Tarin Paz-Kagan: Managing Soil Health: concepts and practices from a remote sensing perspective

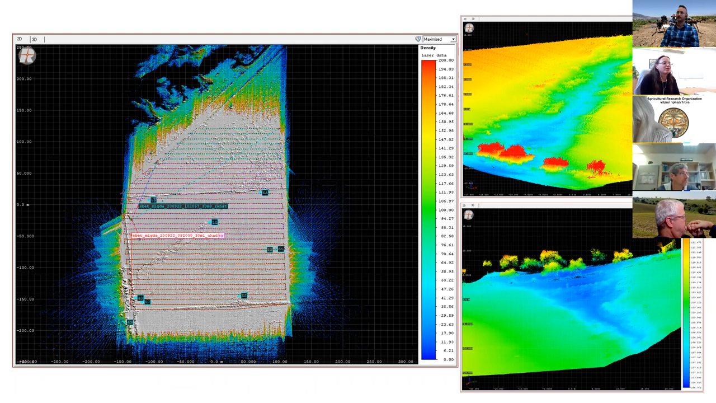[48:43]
And basically, what we're doing is we're capturing information from the LIDAR during the different processes, after a rainy event, and at the end of the growing season to evaluate the overall level of the soil erosion. And this is how it looks like. This is, those are points.
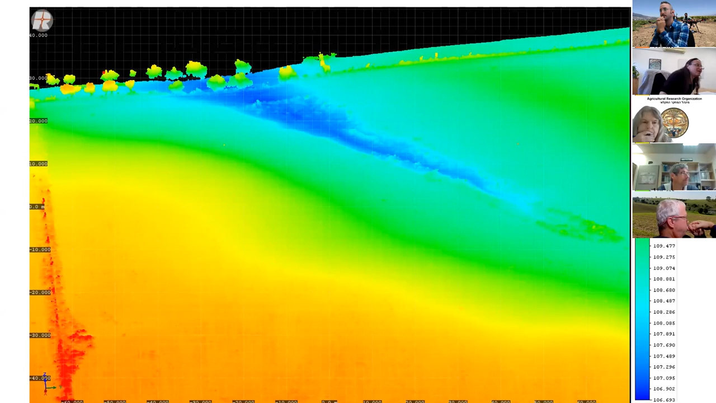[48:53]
So it's a very, very, very dense point on the soil, on the surface. The next step is basically using SAR system, where in here,